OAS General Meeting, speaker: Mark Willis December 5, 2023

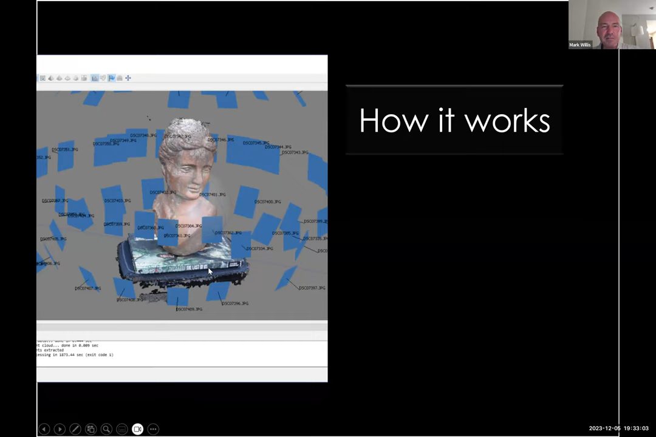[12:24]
surface of the subject is and then create a 3D model from that point cloud. And I was looking at this earlier and I noticed this is the last of us graphic novel. If any of you watched the movie, but I hadn't noticed that was there. So there's some kind of rules of thumb that you can find this graphic on the Internet.
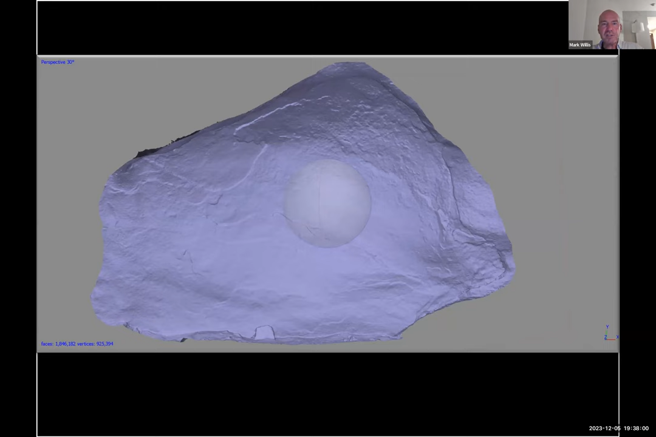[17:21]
animal or is a place where a bunch of animals are jumping into a crack, that sort of thing. So this kind of monochrome image can be useful for understanding rock art. And this image looks very similar to a couple of the earlier ones, except this one has all of
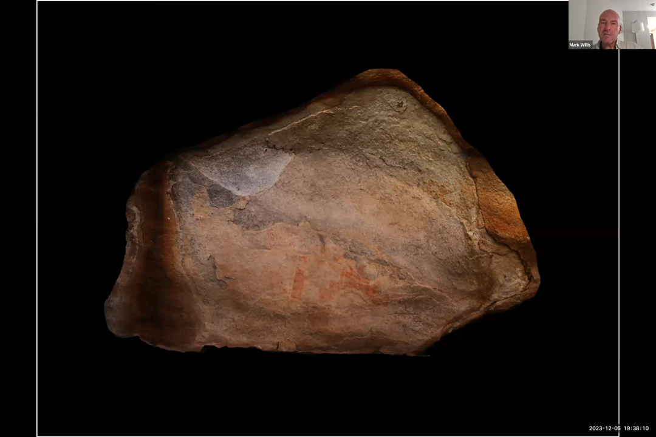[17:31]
the texture information from the cameras reprojected back onto the 3D model. And finally, just like you can with photos, you can de-stretch these images to bring out some amazing details.
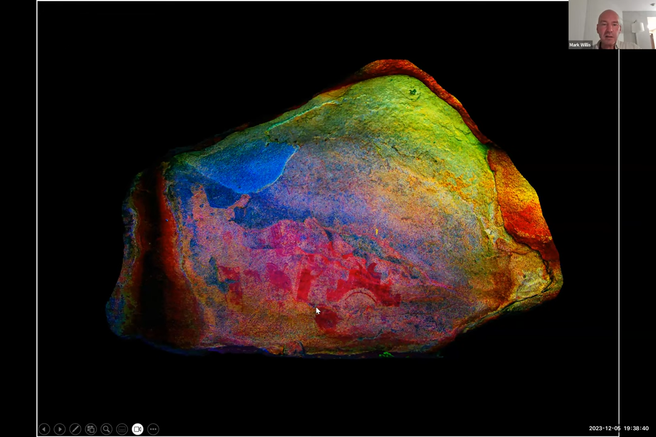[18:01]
Often you'll get better results just de-stretching individual images as opposed to the 3D model, but sometimes you'll see new things. But I think you can see a cloud terrace here, some other images in red.
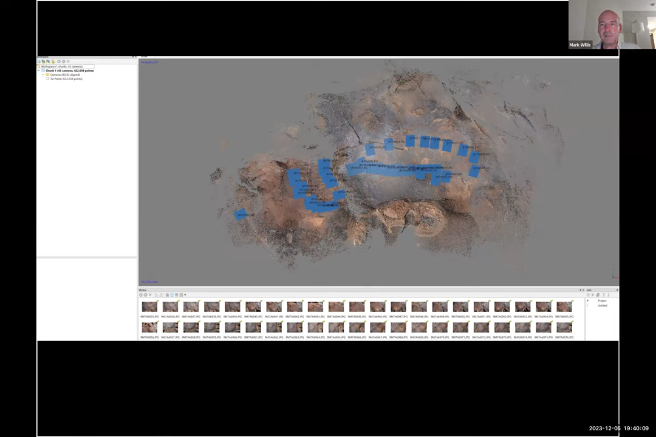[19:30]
But this shows that 42 photos make up this model that I was working on. And this is a horizontal petroglyph at the side of a bow. Here it is with the texture turned off. You can see the shape of the rock a little bit. But you'll see this kind of fuzzy looking hairy stuff around some of the edges. That is grass or other plant material that's growing up. Photogrammetry does not do well with organics like living plants. They're so complicated that it gets confused.
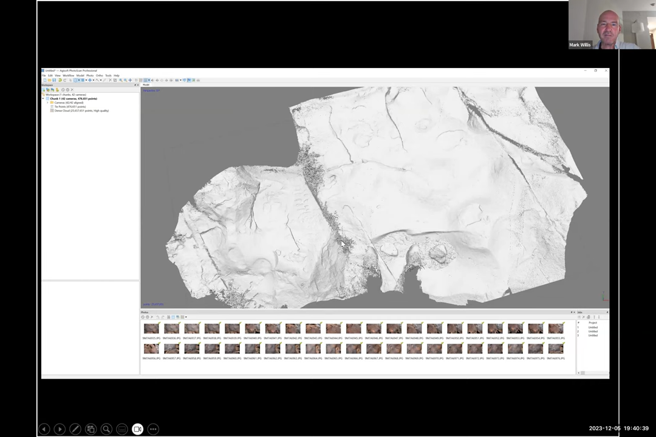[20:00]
It'll make this kind of fuzzy mess. And here is one of the videos. Hopefully it's going to play OK.
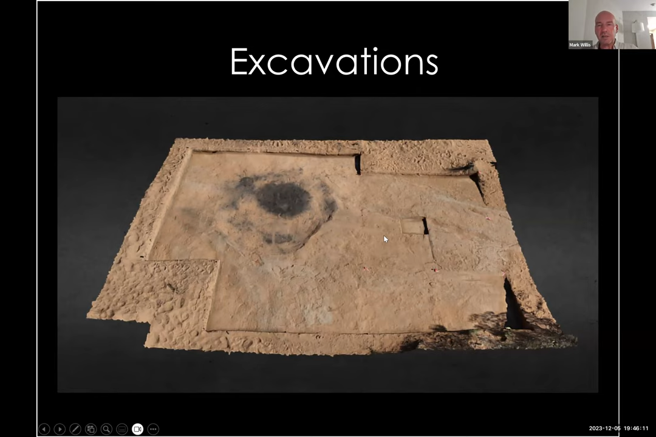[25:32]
Once it's made into a 3D model and you have any sort of place where there's a scale where you can see these one meter units, you can tell the computer what that scale is. And then you can do all sorts, you can calculate volumes, you can measure things. Very, very useful. So I guess I kind of answered my question there.
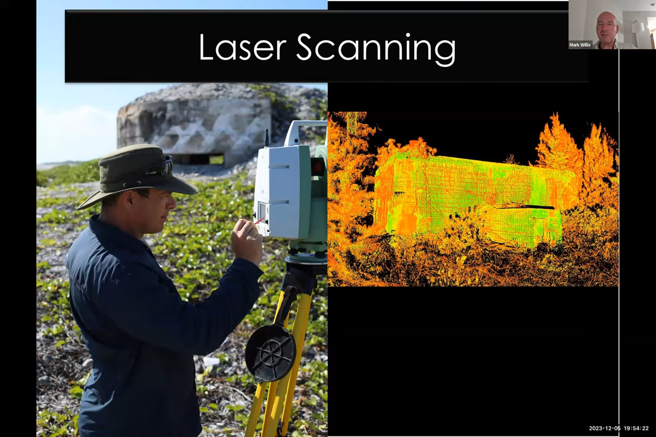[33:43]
It was just a few years ago was $120,000 like a unit did amazing things. As you might expect, it spins around and projects a laser and creates a 3D point cloud from that data. It's really good if you're doing terrestrial mapping.
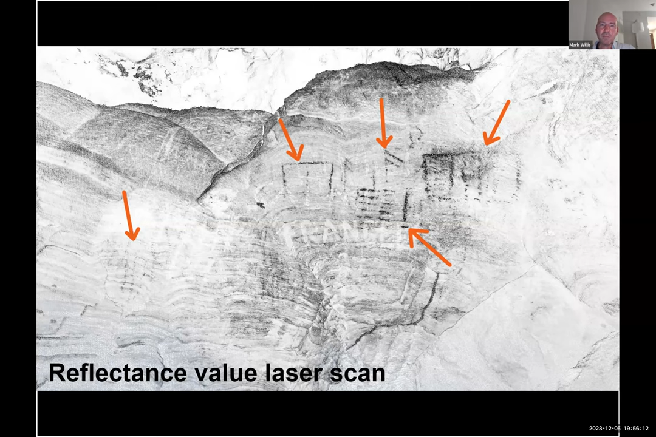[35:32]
But the reflectance value from the lay from the laser on the scanner basically saw through the paint and showed us these pictographs. So that was super exciting. Neat little thing we we learned and did a paper about recently.
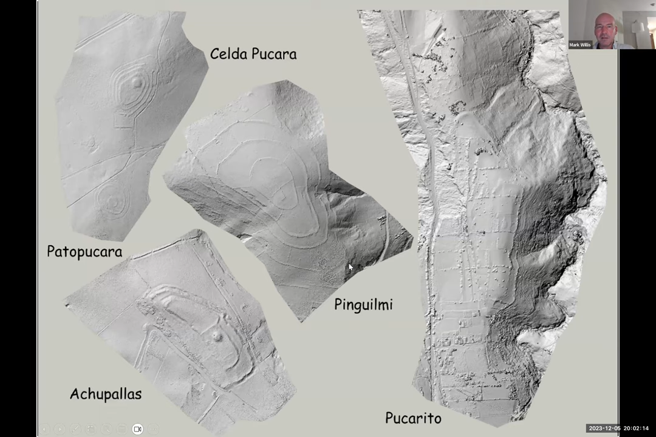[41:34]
allow us to see the details so you can see the rings. They're all made up of concentric rings with a kind of a fort in the middle. But that's one of the things we've been doing with drones and just kind of basic mapping in South America. Here's another couple of examples.